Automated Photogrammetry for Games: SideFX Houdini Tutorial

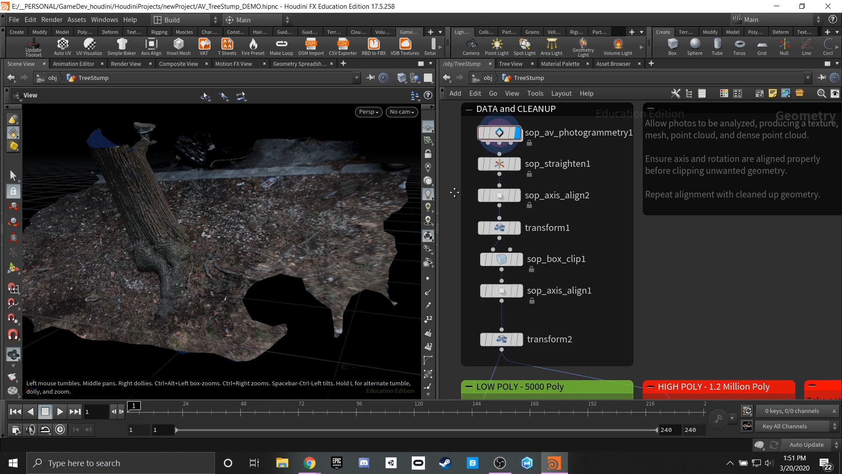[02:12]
One of them is that we are going to be using the game dev toolkit. This is available on the side effects labs github page and this is going to be essential to the entirety of the pipeline. We're going to be using a lot of the nodes and SOPs that are in here in order to clean up our photogrammetry later and it is also required for the Alice Vision photogrammetry SOP that we're going to be using. This is going to be the main powerhouse, the most time-consuming part of this, but it is going to produce some pretty amazing results.
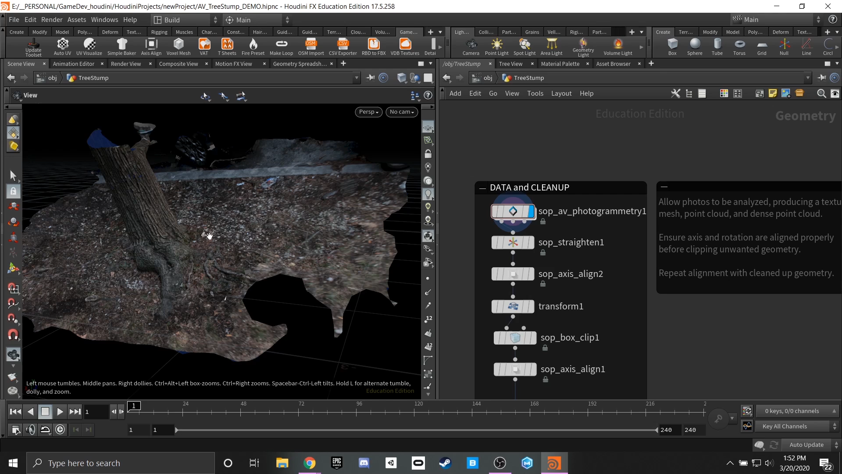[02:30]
That plugin is completely free. It's something that I've used in projects in the past and I highly highly recommend it. For the sake of this demo there is already a Alice Vision
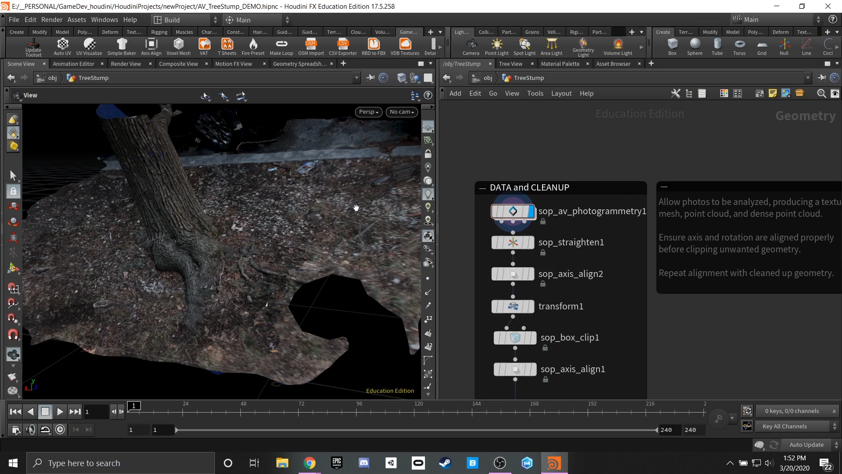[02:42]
SOP placed down and this has given itself time to cook and produce the mesh that is over to our left here.
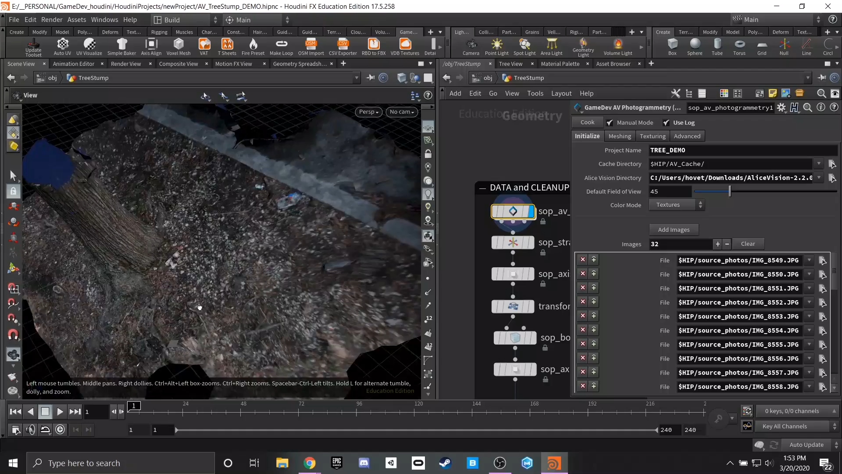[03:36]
even for other aspects like this car tire that seemed to make its way into the solve.
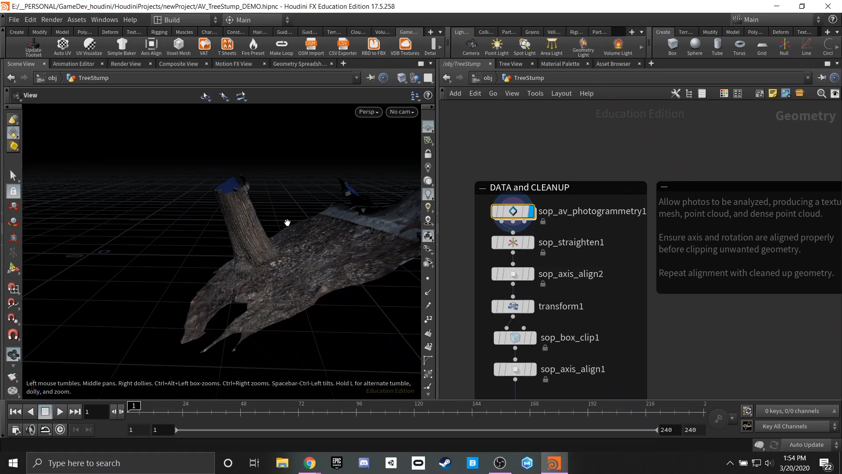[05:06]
Once we have this result you'll see that based off of our grid here we're a little bit lopsided.
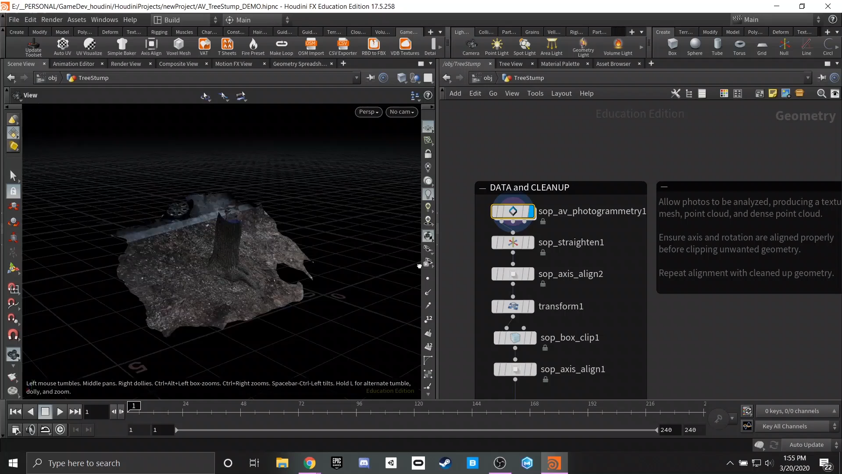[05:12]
Most photogrammetry softwares aren't always correct on getting the y-up value that we're trying to achieve.
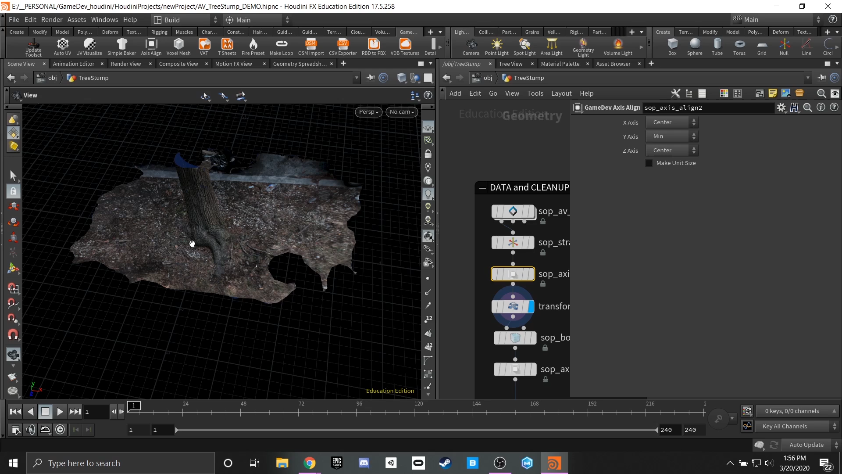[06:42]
Having everything zeroed out at an origin that's easier to manipulate and easier to rotate as well. From here we hop into a box clip node.
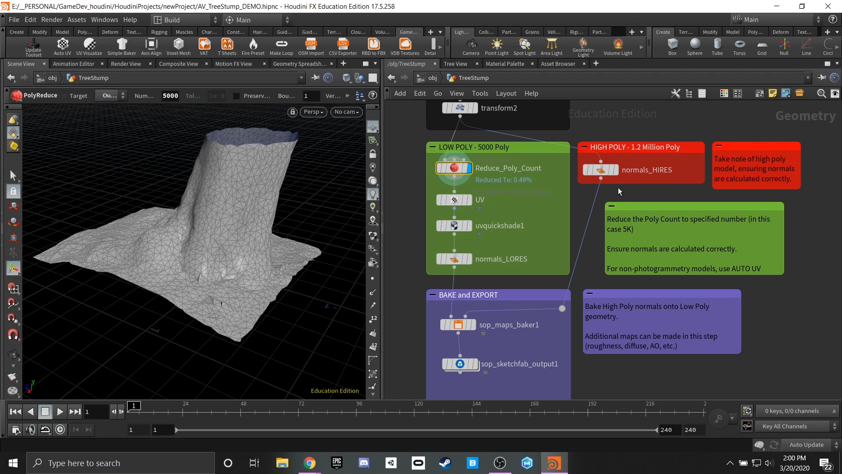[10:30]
So if I go into the parameters here you'll notice that there's a few different ways that we can go about doing this. So in our case I knew that I wanted my mesh to be 5000 polygons and this can vary depending on the project that you're working on but I knew that for this high quality of a mesh since it's going to be the only thing that I'm going to be really looking at I want this to be a nice even amount of polygons. So I chose to output polygon count.